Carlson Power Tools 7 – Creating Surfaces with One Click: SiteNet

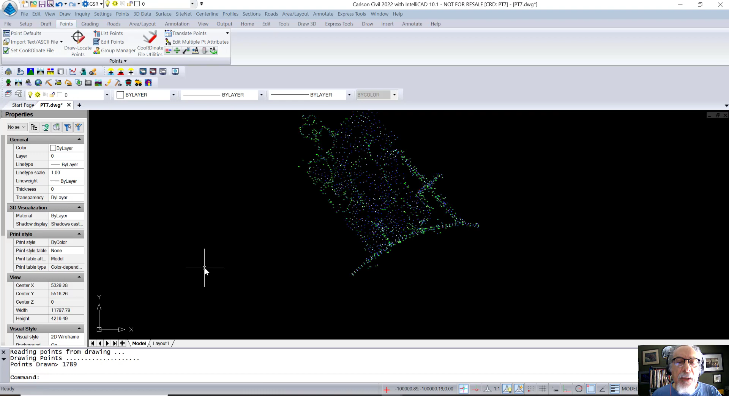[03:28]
That was it by point defaults, where it says locate on real Zed, and I said no.
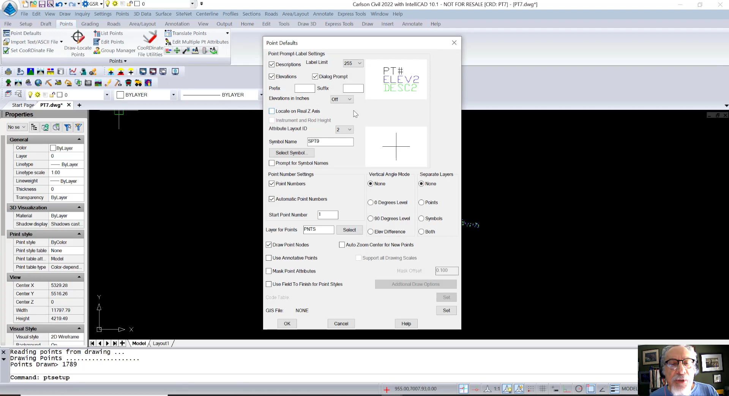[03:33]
So here they are. They're drawn in. They're all at zero.
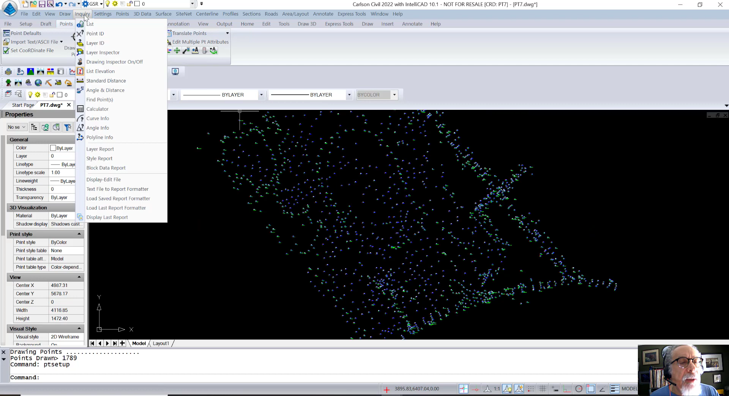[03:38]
If I do my drawing inspector, we can kind of confirm that just to be sure. It's just kind of interesting.
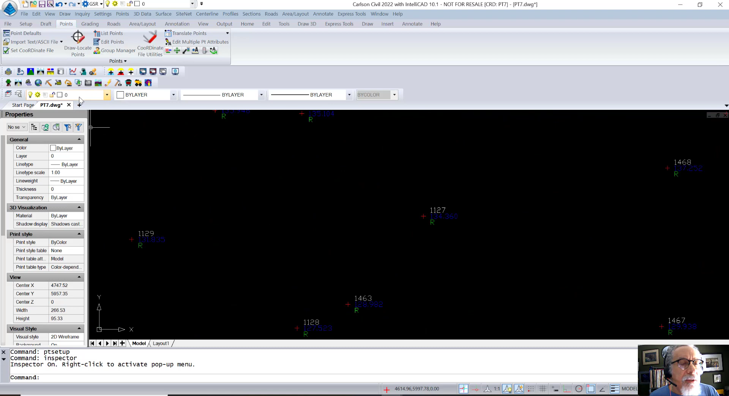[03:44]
It's not critical. It's an interesting side note that they do not have to be in 3D. Just get those elevations to show a little better.
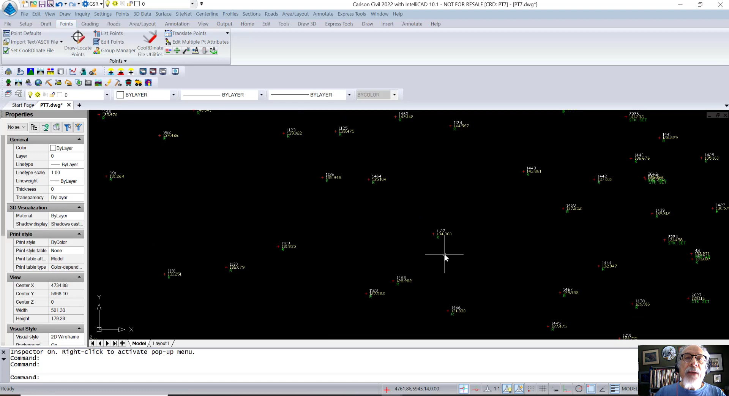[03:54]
They don't have to be in the drawing at their real Zed to basically be used as data. The next thing I'm going to do is I'm going to shrink wrap.
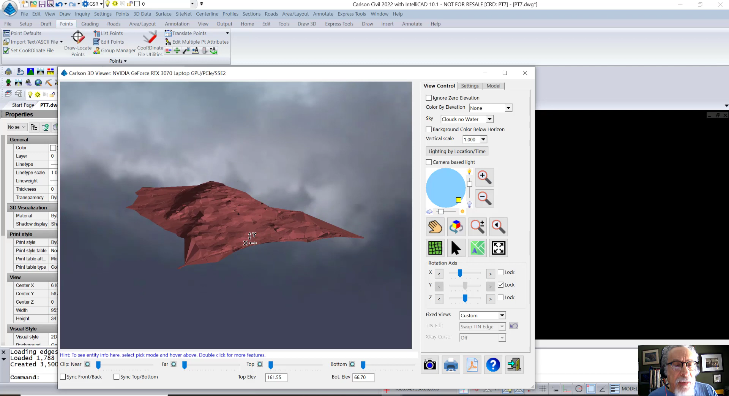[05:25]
And that's what we just built. And we built that with a single mouse click. And I think that's worth noting.